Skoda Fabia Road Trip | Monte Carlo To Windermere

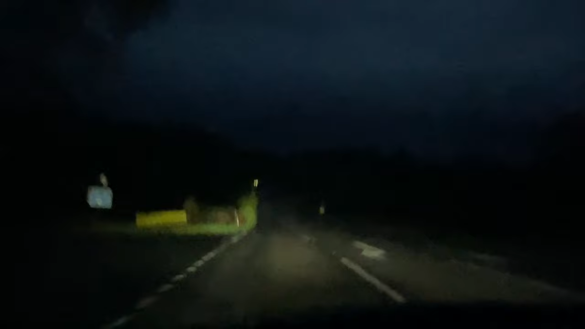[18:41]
It's got a decent throw on it. Yes, it has not bad at all, is it? The air is quite thick as well. So these are eco headlamps. But the fact they're LEDs, awesome, isn't it? Yeah. Pleasant, chill drive back, I think. Yeah. So we'll head through Ings. We'll try an economy run. Okay, so, right, do a range check. 36.8. 36 miles per gallon, okay. Yeah. Okay, and what, are you in sports still, or are you going to go into... Oh, no, no, I'm in normal drive.
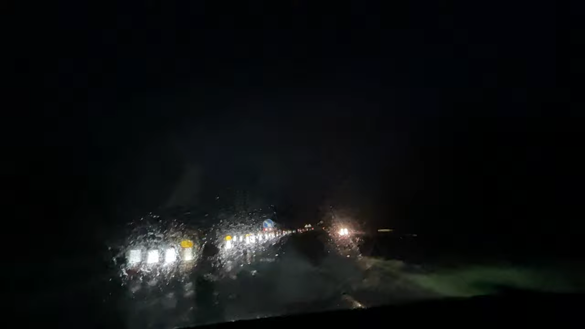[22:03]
I'm glad I've got continental tyres. Yeah. It's... It's... Yeah. It's... It's good that he's not great. In case you're wondering, we're doing around 45 miles an hour, which I think is... It's plenty for this kind of condition. It's plenty for this kind of condition. 20 is plenty. Yeah. We're in this case, 45. Yeah. We're coming down to Bretter Hall now. And this heavy rain has pretty much been a constant for the entire journey back, isn't it? It's not a fit to the brakes, eh? No. It's still got really good brakes, see? Yep.